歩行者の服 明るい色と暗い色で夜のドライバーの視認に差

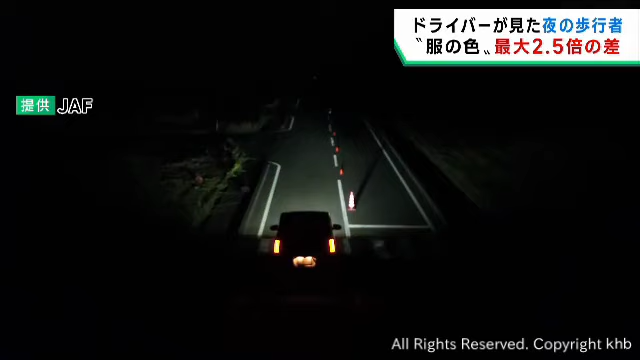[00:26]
歩行者に見立てて横断歩道上に設置し、
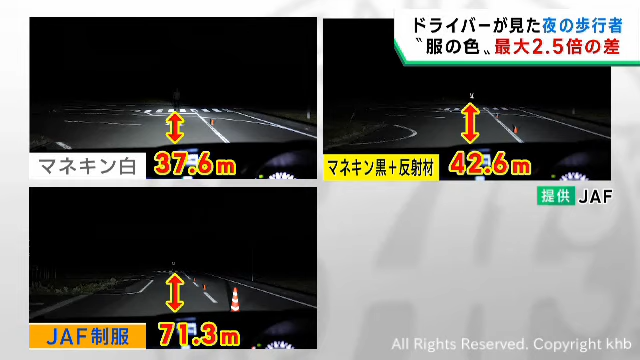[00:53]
一方、黒い服でも反射材をつけた場合は、ヘッドライトにより反射材が白く光るため、およそ42メートル離れていても認識することができました。実験結果の一覧です。暗い色の服を認識できた距離はおよそ28メートル。